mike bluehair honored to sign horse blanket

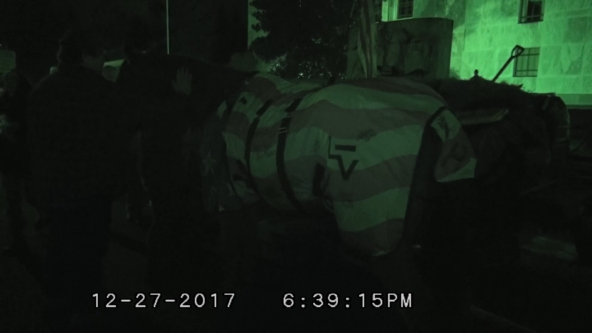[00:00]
and you can't see this very well with my night shot because I don't have my infrared illuminator but it's a red white and blue horse cover